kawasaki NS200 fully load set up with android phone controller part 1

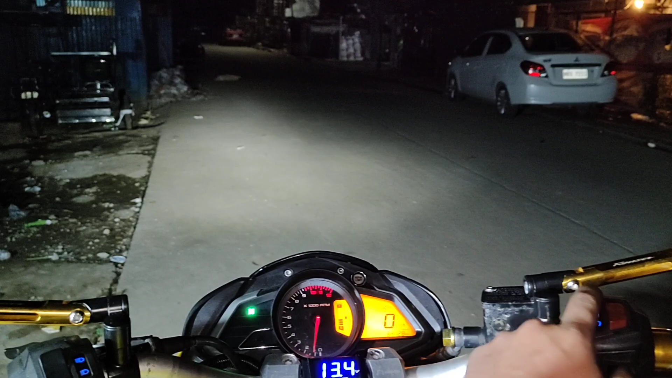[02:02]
Tapos, pag nakalaw tayo, meron pa rin yung passing. Ayan. Pag nakahigh, dilawat puti, meron pa rin siyang passing. Syempre. So, tinawag natin yung reversible passing. Okay? So, Kawasaki NS200 ito, mga kasipa.